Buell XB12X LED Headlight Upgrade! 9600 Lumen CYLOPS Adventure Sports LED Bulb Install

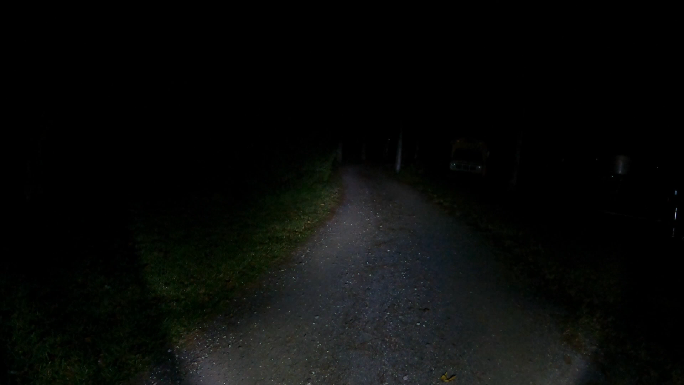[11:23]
and the high beam so i originally thought that it ran both bulbs for high beam and one for low beam but it actually is a different pattern you can see it shift up so that's low that's high let me stand up the bike see if it makes a difference low beam i can see extremely far in front of me high beam and i could see into tomorrow so what an awesome upgrade for the